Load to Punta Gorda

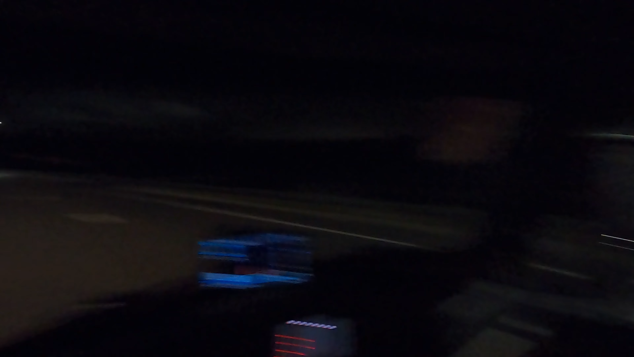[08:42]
We're about a mile and a half away from Unilever
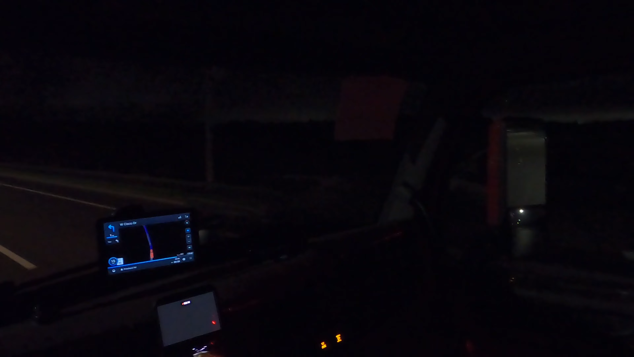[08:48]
This little section of uh On the west side of jacksonville. There's a bunch of warehouses over here Um That's pretty much all there is in this part of town is just warehouses They're all fairly new and they're building a lot more so Which is good for a truck driver because more warehouses equals more loads
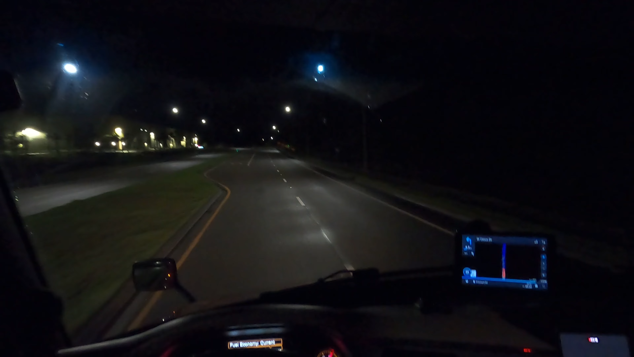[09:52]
Yeah, that cardinal health warehouse is brand new I don't even think it's open yet. They just finished building it There's a big ups facility back here behind unilever
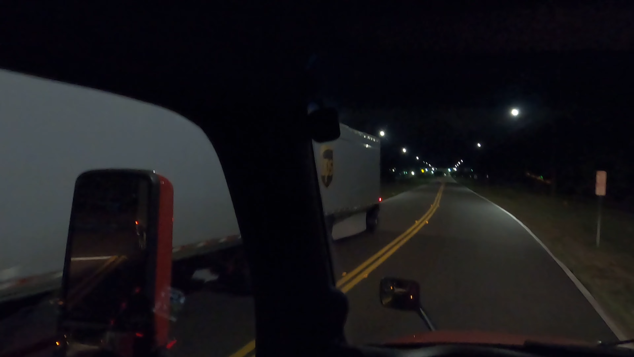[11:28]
This head mount works pretty good actually shows what what I can see you know gives you a bird's-eye view of what I do and here we are at Unilever
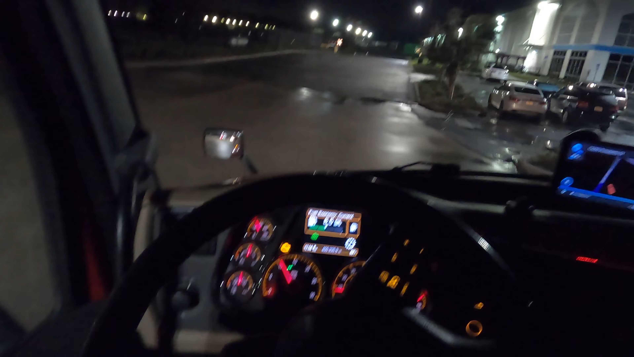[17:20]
That was weird. That was weird. My fuel gauge was stuck on empty for a second. Even though there's a half a tank.